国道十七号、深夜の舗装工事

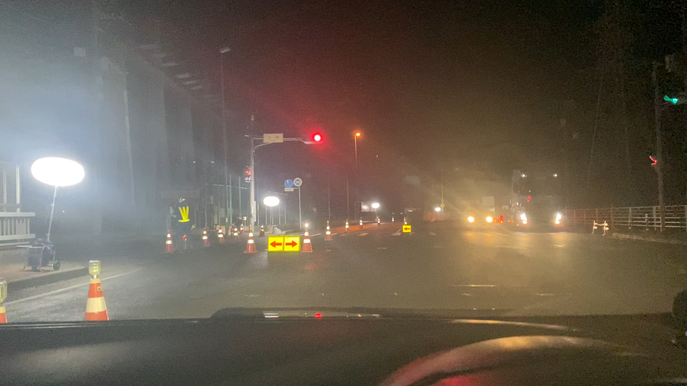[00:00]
さあ皆さんおはようございます、国道17号今渋川市の大崎、先日数日前からずっとこのように深夜放送してるんだいな。さあ